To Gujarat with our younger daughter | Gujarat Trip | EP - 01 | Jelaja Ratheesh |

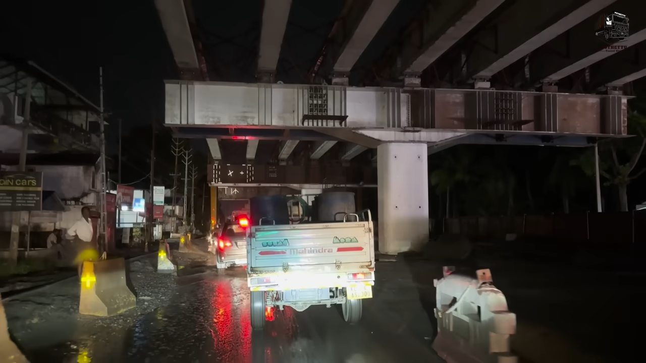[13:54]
എന്നാ പറയാനാ, നമ്മള് നേരെ ആ കളമശ്ശേരിക്ക് എങ്ങനെ വന്നാ മതിയായിരുന്നു. ഇത്രയും പ്രതീക്ഷിച്ചില്ല കേട്ടോ. ഈ ചെളിക്കാത്തൂടെ വന്ന ഒരു വണ്ടി അതെ അവിടെ ആ ഓടെ തന്നു പോയല്ലോ.
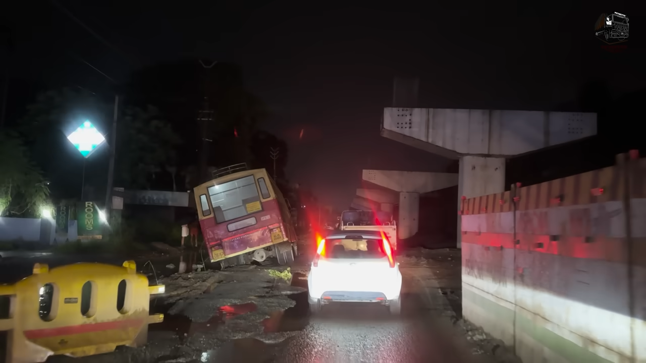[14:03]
വെള്ളവും മഴയൊക്കെ പെയ്ത് വെള്ളവും കൂടെ ആയതുകൊണ്ടേ അതവിടെ ചെളി.
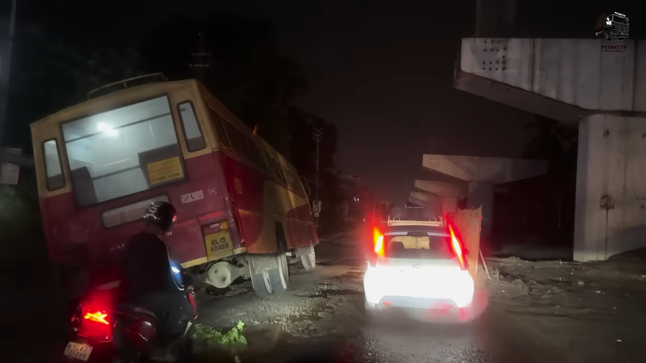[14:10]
ആ അതെ, ഫ്രണ്ട് വീല് തന്നു പോയി.
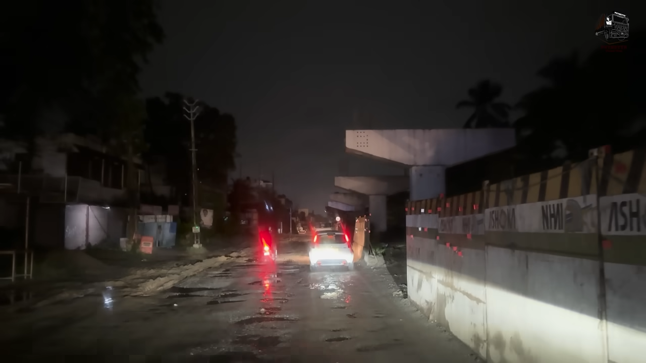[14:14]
അതെ, അത് അത്ര ഇടത് സൈഡിൽ അവിടെ പോയി താഴാൻ കാരണം എന്നാ വെച്ചാൽ ഈ സൈഡിൽ ഇങ്ങനെ വണ്ടികള് ക്യൂ ആയിട്ട് നിൽക്കും. ഇടസൈഡിൽ കൂടെ കയറി വന്നായിരിക്കും. അതെ, അതാ സാധ്യത. അതിനാ സാധ്യത.
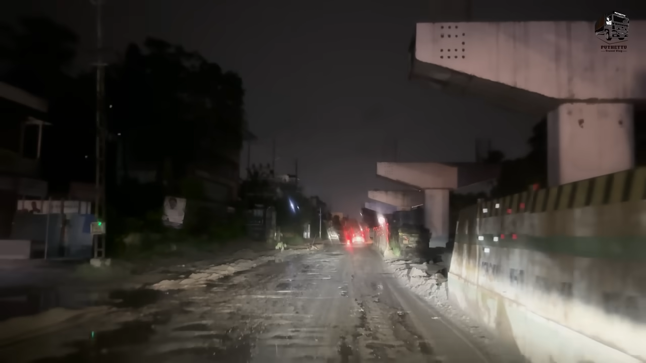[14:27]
നമ്മുടെ പുറയിൽ ഒരാൾ അതുപോലെ വരുന്നുണ്ട്. അപ്പൊ അതെ, നമ്മള് നമ്മുടെ വണ്ടിയുടെ അടുത്ത് വന്നു 66 അടുത്ത്. അപ്പൊ ബാഗൊക്കെ എടുത്ത് വെച്ച് നമുക്കിനി പോവാം.
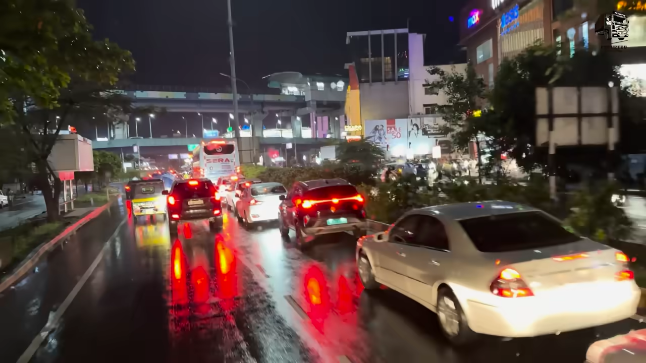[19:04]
ഇപ്പൊ നമ്മളെ എടപ്പള്ളി എത്തി, നമുക്കൊരു കാര്യം തൃശ്ശൂർ വഴി പോവേ. അല്ല വേണേ ഇതിലെ വാരാപ്പുഴ വഴി കയറി പോവായിരുന്നു, തൃശ്ശൂർ വഴി പോയേക്കാം.
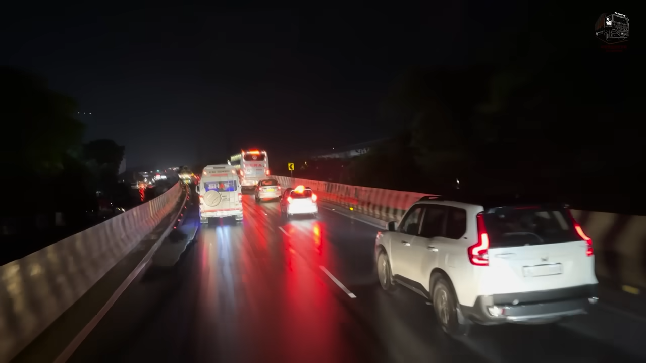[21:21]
നമുക്ക് ഇതിൻ്റെ വാടക വെച്ചിട്ട് മേടിക്കണേ. ഈ പാലം കയറി ഇറങ്ങിയിട്ട് ലെഫ്റ്റ് സൈഡിൽ നിർത്താനാണ് പറഞ്ഞത്. ഇവിടെ ഇടയില്ല, മുന്നോട്ട് ഇടയുള്ളവർ തൊതുക്കാം. പോട്ടെ, ഇവിടെയൊക്കെ വണ്ടി കിടക്കുക.
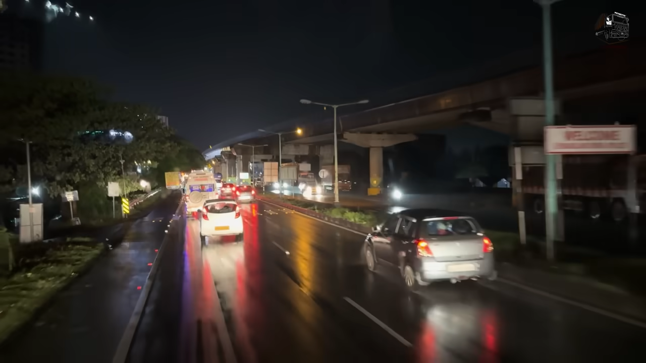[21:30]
ഞാൻ ആ കിടക്കുന്ന വണ്ടിയുടെ പുറയിലേക്ക് അങ്ങ് നിർത്തിക്കും. ആളിപ്പം വരും. ജസ്റ്റ് എത്ര മേടിക്കാൻ പോവുക, അത്രയും ദിവസമുള്ളൂ. വാടക വെച്ചിട്ടൊക്കെ കിട്ടി.